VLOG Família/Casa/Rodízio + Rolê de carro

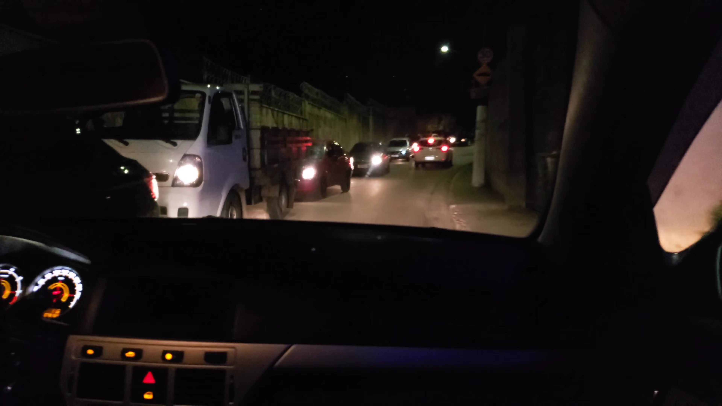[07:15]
Não sou não? Achei, mas eu só não tô conseguindo enxergar, né?
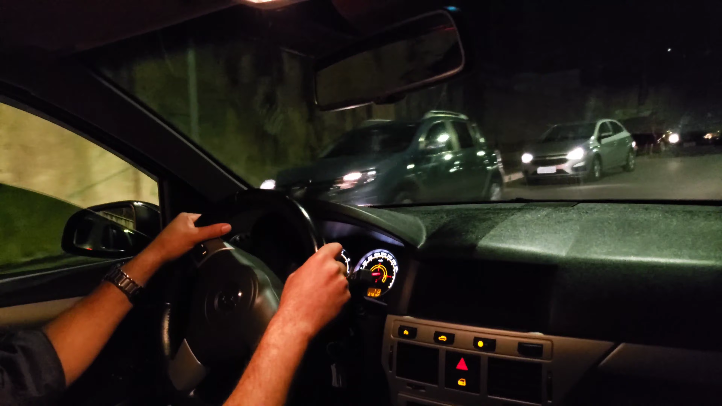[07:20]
O que tá acontecendo. Mas já ligou?
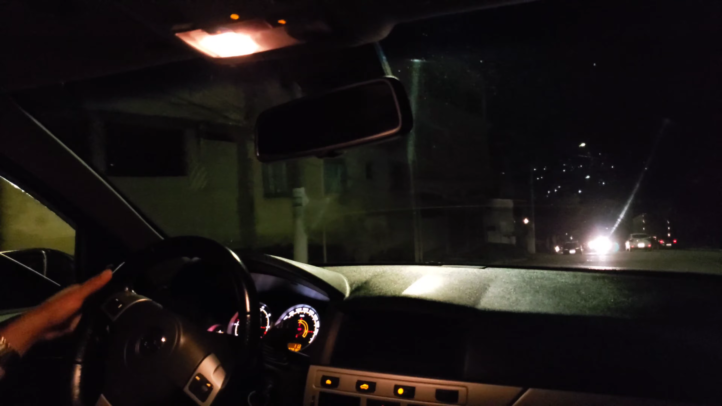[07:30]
Pessoal, estamos indo aí, sentido Itapecerica da Serra, eu, Achir, Henrique, a bordo do Vectra, tá?
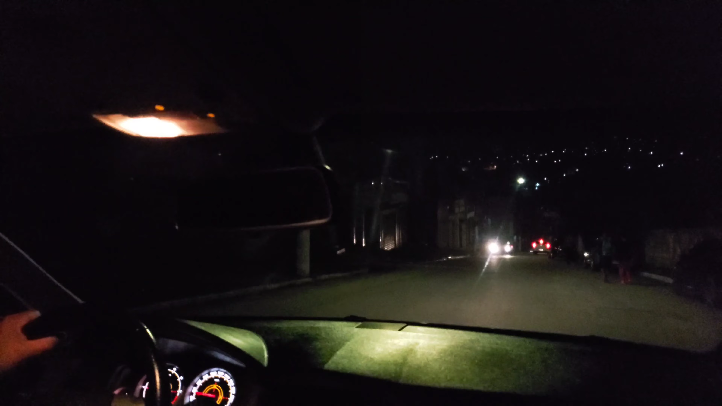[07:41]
Essa semana aí teve bastante vídeo aí legal, troca da correia do alternador, como apagar a luzinha aqui, ó, da chavinha de manutenção,
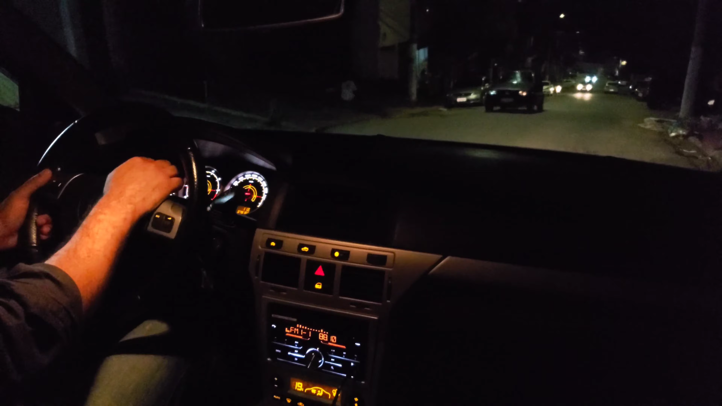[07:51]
mostrei pra vocês, só tirando o cabo da bateria, a luzinha apagou, a chavinha apagou, não sei se tá dando pra vocês verem aí. E aqui, ó, é o Jardim dos Reis, tá? Pra quem não conhece, São Paulo. Estão indo aí sentido Jardim Guarujá, Valo Velho, pra sair ali na estrada da Itapecerica.
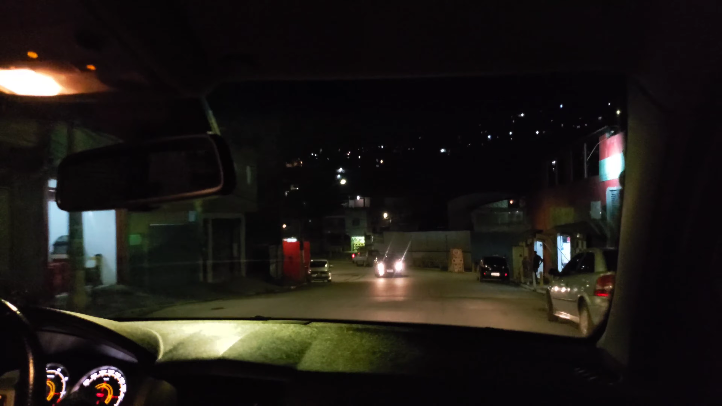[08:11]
Se alguém é da região aí, conhece onde é que a gente tá passando. Que se aumentar o som, aí ele dá direitos autorais aí no vídeo, aí no YouTube, aí o YouTube vai e corta o vídeo.
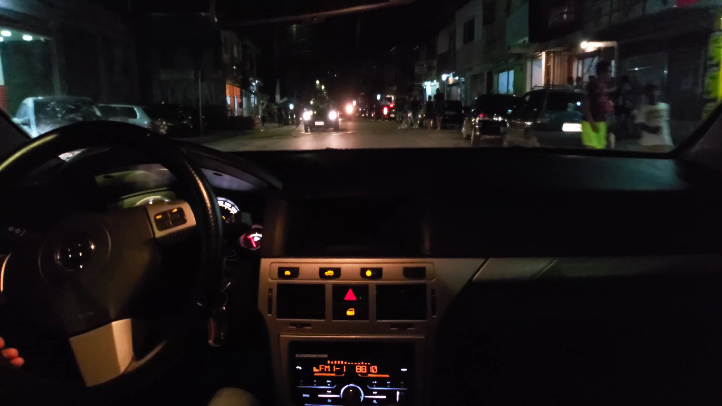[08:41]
Aqui é a Quebrada dos Reis. Ei, pô, como é que tá o Henrique aí? Tá caindo. Hã? Tá caindo.